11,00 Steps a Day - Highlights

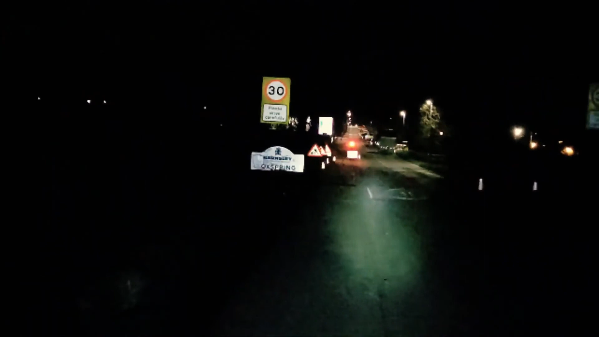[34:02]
Two lights coming towards me, disappearing into the side of the trail and turning off, and then can't see anybody or hear anything. I can now see the lights back on the trail. You're not going to see them behind me.